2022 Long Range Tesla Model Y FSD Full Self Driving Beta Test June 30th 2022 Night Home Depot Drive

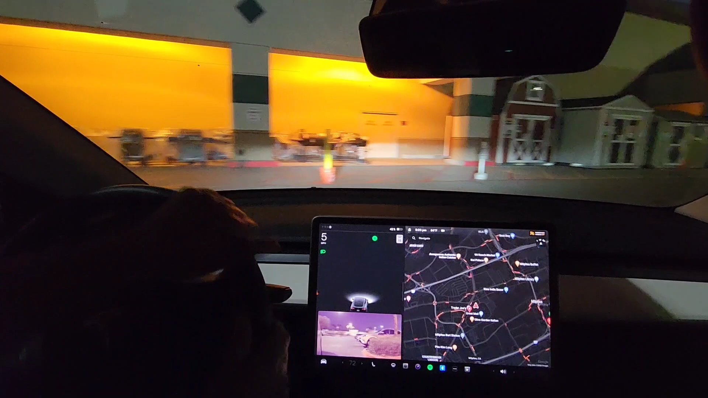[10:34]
Beeping at me, leave me alone. Like you're slightly over the lines. Alright. Let's go.
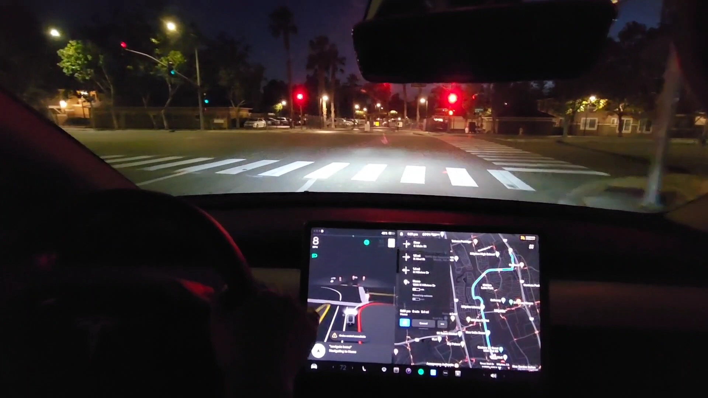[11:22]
Alright. Oh. Navigate home. Now turn right onto South Main Street. Oh, I can't do it yet. I waited too long. There we go.
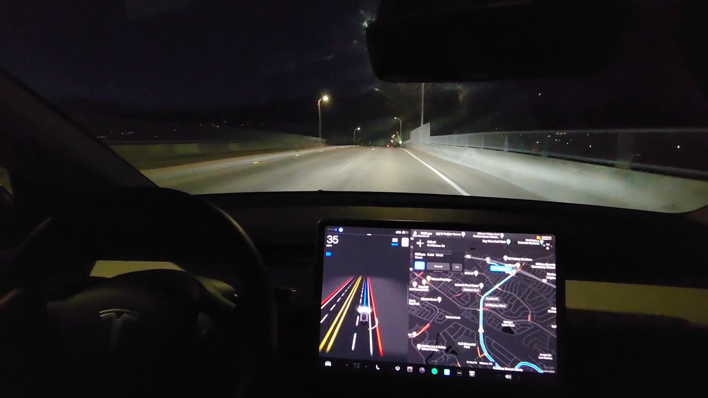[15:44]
The brakes a little bit there, which it shouldn't have needed to do at all.